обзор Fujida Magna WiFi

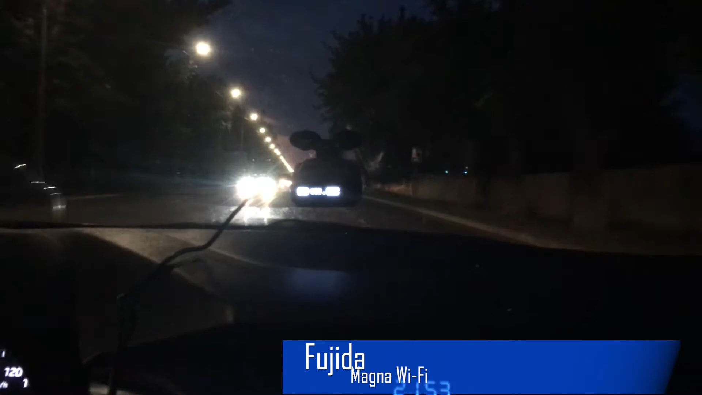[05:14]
Впереди нас ожидает контроль средней скорости. Устройство оповещает нас об этом заранее. И, разумеется, оповещение у нас приходит по базе данных. Так как данные камеры не определяются радарной частью. Потому что они всего лишь делают фотографию на входе, а также на выходе из данного участка.